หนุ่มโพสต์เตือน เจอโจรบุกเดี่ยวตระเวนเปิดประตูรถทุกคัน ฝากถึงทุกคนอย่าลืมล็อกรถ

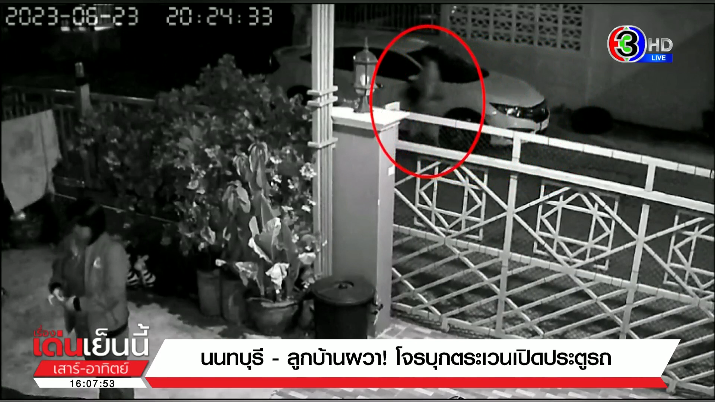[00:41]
จอดไว้ เวลาจอดอยู่หน้าบ้านบางทีเราก็อาจจะหล่งลืม แล้วก็ด้วยความคุ้นชินแต่จริงๆ แล้วนี่คือโจนิบุกเข้ามาในหมู่บ้านเลยนะคะนี่เป็นภาพที่ผู้ใช้เฟสบุกคนหนึ่งโปสต์จากกล้องมุจรปิดก็บอกว่า ระวังกันด้วยครับ เห็นเดินตามซอยแล้วเปิดรถทุกคันถ้าใครลืมล็อกก็จะโดน
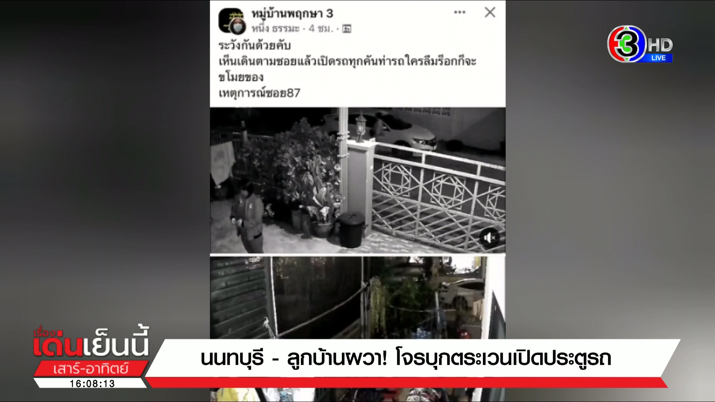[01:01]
ขโมยของนะคะเหตุการณ์นี้อยู่ที่ซอย87 นะคะโดยที่นี่เป็นภาพนาทีที่คนร้ายเดินผ่านอาบ้าน ช่วงเวลาประมาณ 2 ทุ่ม 24 นาทีวันที่ 23 มิตธุนาที่ผ่านมาค่ะ